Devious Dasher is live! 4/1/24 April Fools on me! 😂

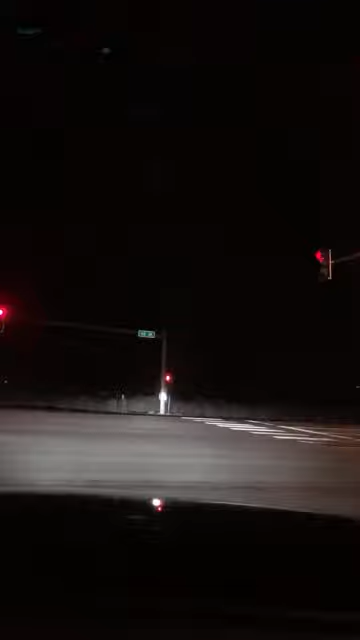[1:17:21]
Never seen no traffic. This is a little outskirts, so basically this goes to a pass that is closed because of the snow. It's closed during the winter. But this goes up to the woods, and there's lakes and stuff up here, and river, but eventually it goes to a pass, so there wouldn't be as much traffic because it's closed. And these are all kind of boonies houses out here, so